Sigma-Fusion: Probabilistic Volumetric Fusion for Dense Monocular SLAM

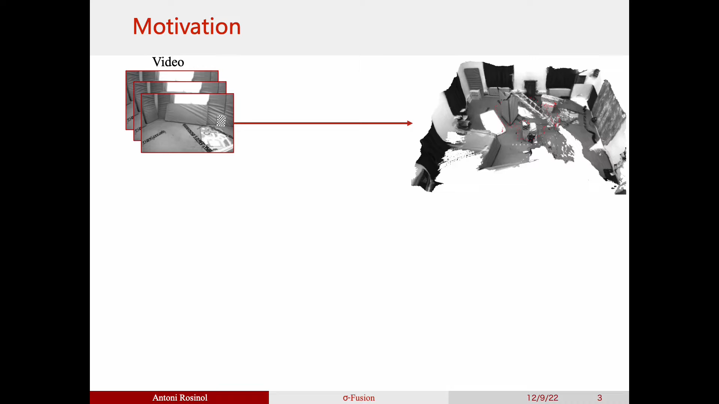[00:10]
The main motivation of our work is to generate a 3D reconstruction of the scene from a casually taken monocular video. To do so, we combined dense monocular SLAM with volumetric reconstruction to build a 3D mesh of the scene.
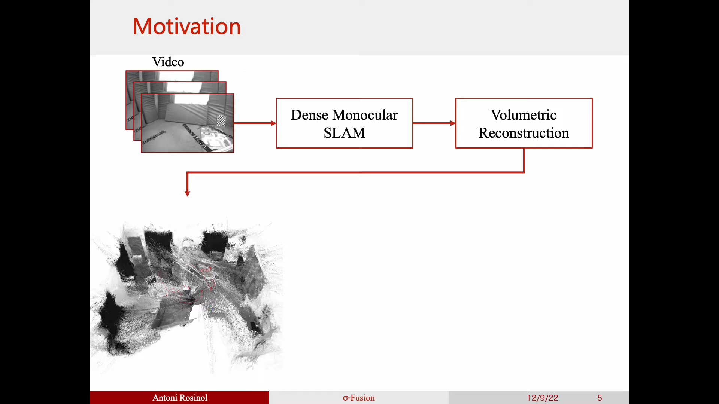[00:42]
even for textureless regions, the resulting 3D reconstruction is noisy and without layers. To fix this, we propose to leverage the mathematical formulation of dense monocular SLAM to improve the 3D reconstruction and reduce noise and outliers. Our idea is to calculate not only dense depth maps per frame, but also their uncertainty, given by their marginal covariance. By weighting the depths by their estimated uncertainty, we achieve much better 3D reconstructions.
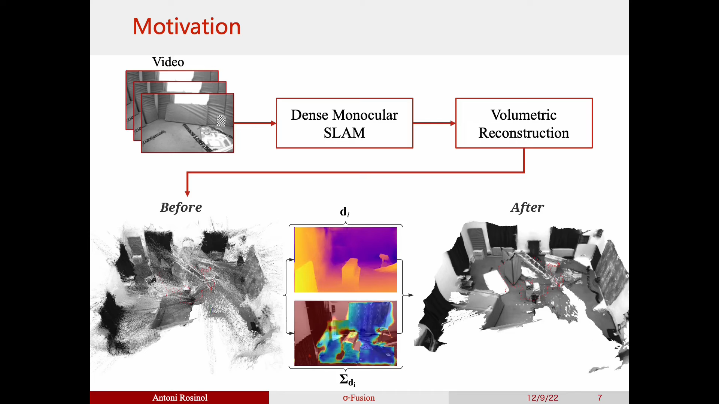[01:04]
As we can see, much of the noise has disappeared and there are a lot less outliers. In fact, we achieve a 10x boost in accuracy with our approach.